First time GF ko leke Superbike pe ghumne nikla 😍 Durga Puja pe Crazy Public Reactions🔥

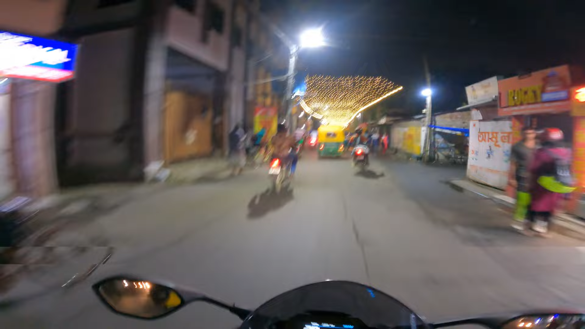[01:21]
तो गाइस आप लोग देख सकते हो ये कितना अच्छा दिख रहा है ना रोड्स, बट इसके साथ साथ ट्रैफिक भी बहुत ज़्यादा है और सुपर बाइक में ट्रैफिक लेकर थोड़ा मुश्किल होता है।
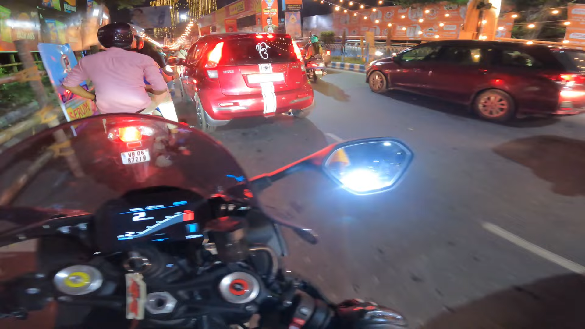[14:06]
अभी यहाँ पे पंडल है इसलिए फिर से ट्रैफिक लग गया।